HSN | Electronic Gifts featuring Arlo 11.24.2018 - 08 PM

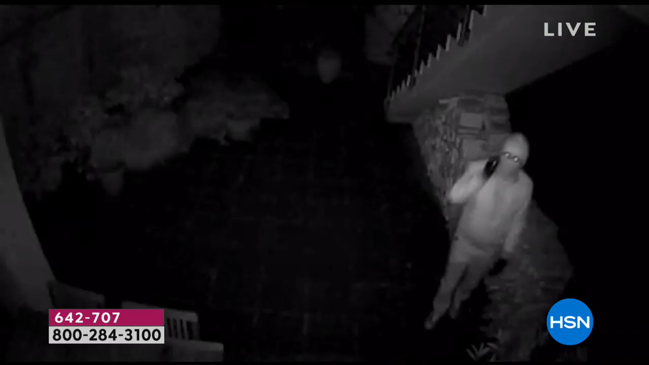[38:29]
worked as a detective, and I can tell you that this video is amazing.
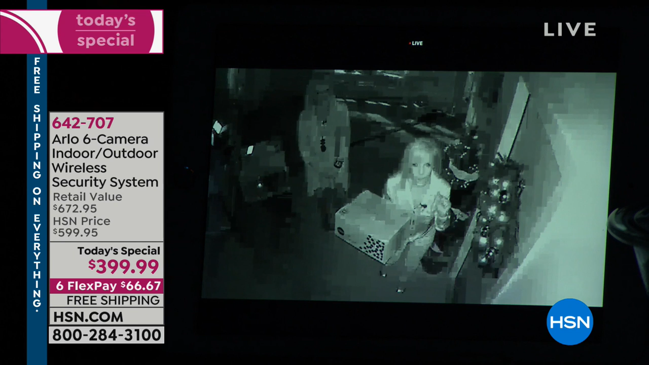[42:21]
So this is Arlo, and this is the camera that was designed and created for the United States military. And in the infrared night vision, even though it's pitch black, do you see how it highlights? Yes, and it illuminates the area. So you can still see what somebody looks like. The best part, Arlo records in the infrared night vision. So if somebody comes on your property, if they're looking in your windows or if they're walking around, Arlo's recording. And then what you can do is you can take that recording if you needed to, you can give it to the police. You can also pinch and zoom to get details.
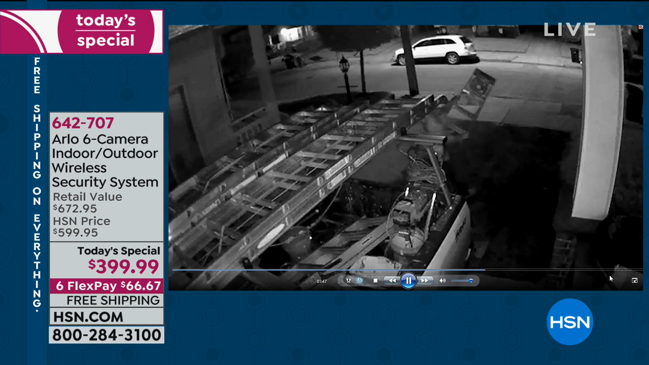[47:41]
Okay, take a look at the video right here. These are real videos. Okay, in 6 seconds, that guy just stole a ladder. This guy right here is a landlord inside a lady's closet. That's a reason to put it inside your house.
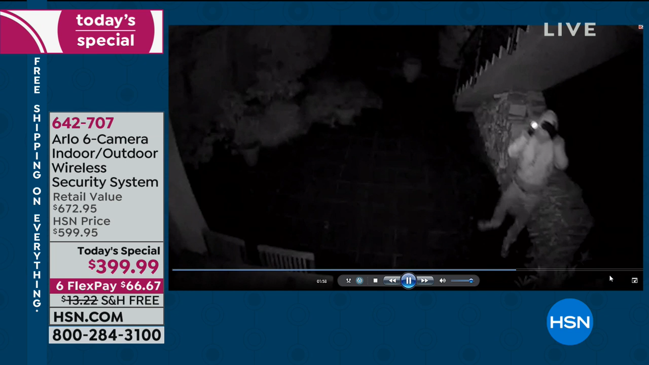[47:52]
This guy, this is what you want. He sees the camera and he walks away. Yeah. And by the way, the black and white is night vision when you get your videos, but you can see how they're kind of lit up.
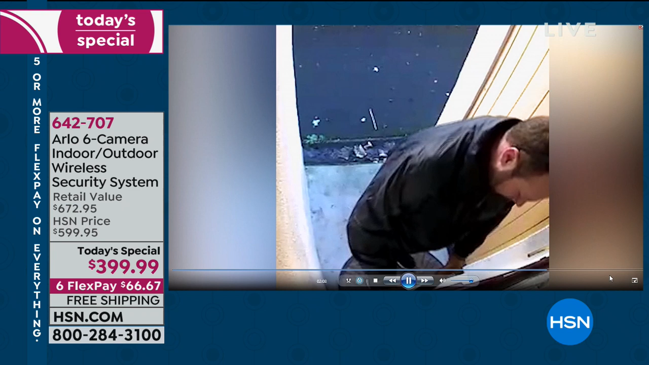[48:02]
This guy, he's prying off a mailbox or something. I'm not exactly sure, but stealing mail. He was caught.
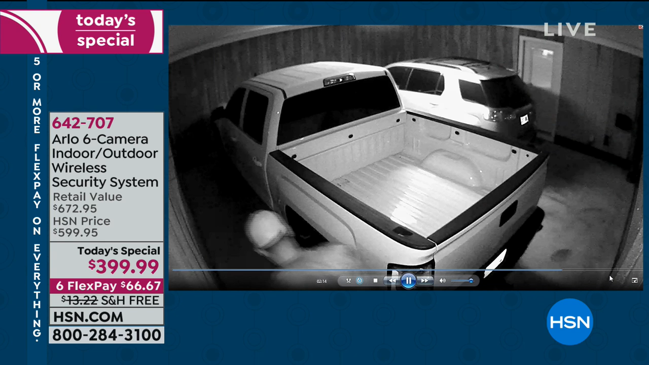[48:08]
Now this guy right here goes into a garage. So put it inside a garage, outside a garage.
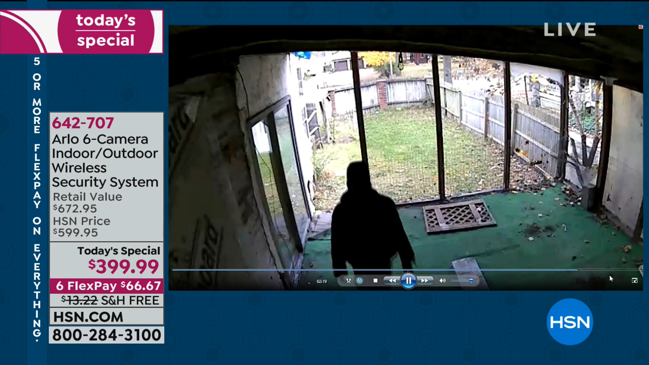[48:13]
And remember, like here, it has motion. Scary. So it triggered the person's cell phone. They knew to go look, they see that. It recorded that video and they caught that guy.
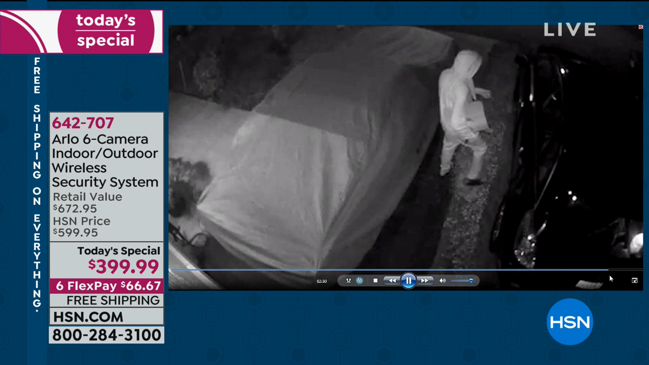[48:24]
Now this is really common where we live, Suzanne. You know this, people just go and they try and break into cars. This guy, this is a Chinese restaurant.
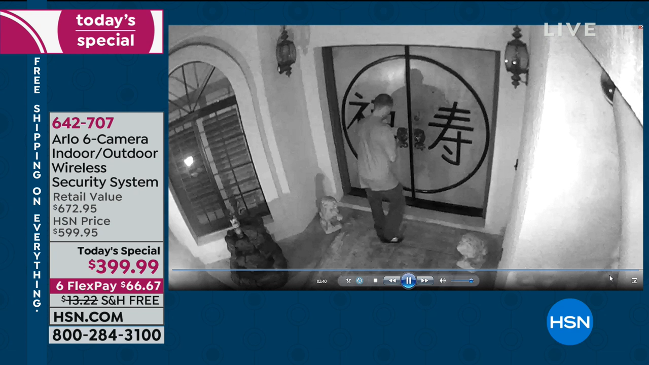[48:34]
He I guess is a little hungry, trying to get his dinner, and they caught him. Okay, this right here, this just makes me so mad.
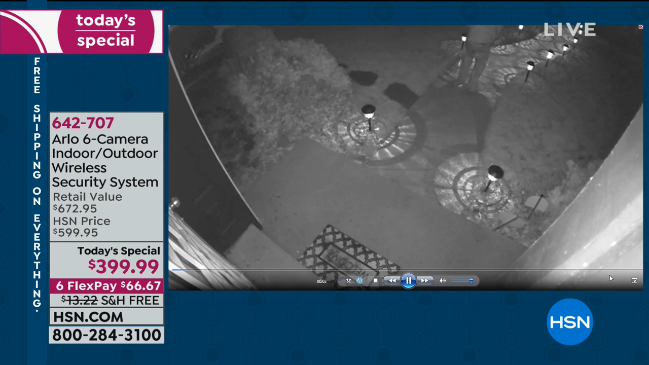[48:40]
These are solar lights. Oh my gosh, are they stealing the solar lights? Yes. Why? Oh my gosh. Why? Oh, that person's is going someplace exactly. Special. Exactly. And who you know steals your solar this lights? This is the time of year we put our holiday ornaments outside. Oh, wait, by the way, these are all submitted by people. These are real videos. These are real videos. Yeah. And every single person in the video was caught. Oh, that's a hit and run, by the way. That was the teenager across the street. And they got the license tag number because you can pinch and zoom on that's the video. Great. Yeah, and he drove or off.
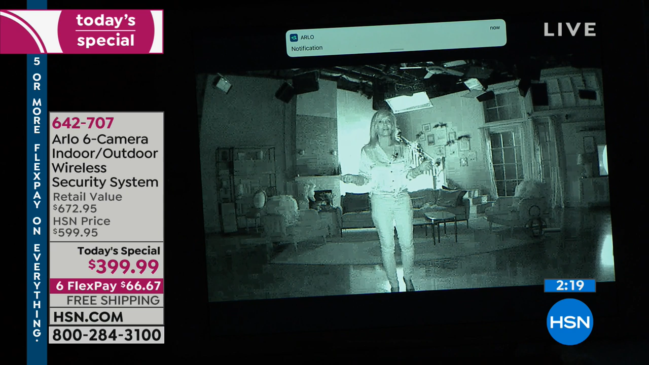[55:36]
Isn't that great? You can even see the stairs in that shot. Exactly.
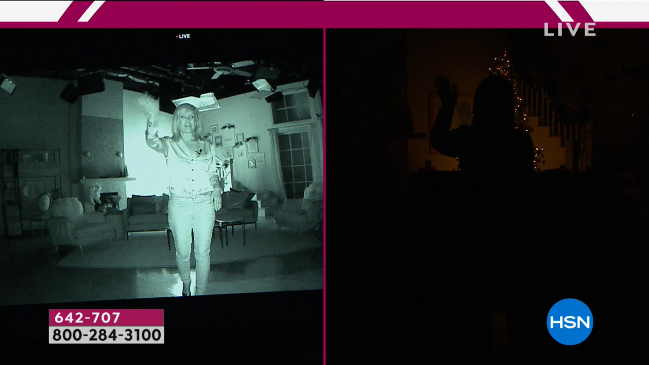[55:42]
I can zoom in on the pictures behind you. Okay, so look at this, Suzanne, what they're doing here. This is on the one side where I'm lit up, that's the Arlo. On the other side, that's the HSN camera, and it doesn't have the infrared night vision, even though it's a lot more expensive. But so that infrared night vision is very special. So even if it's pitch black, it illuminates the area. But the best part is that it starts recording. So, and you can take that recording and give it to the police. So here's your house. Think of your house.